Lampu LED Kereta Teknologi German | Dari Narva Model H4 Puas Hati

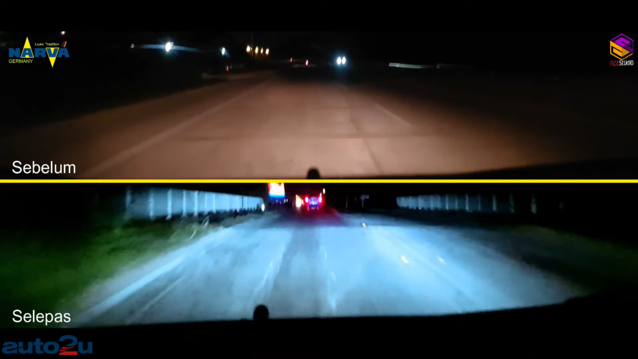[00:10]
Inilah perbezaan lampu kereta LED dengan lampu kereta yang biasa. Lampu kereta LED ini jenama Narva, model LED HLH4, berkuasa 24 watt.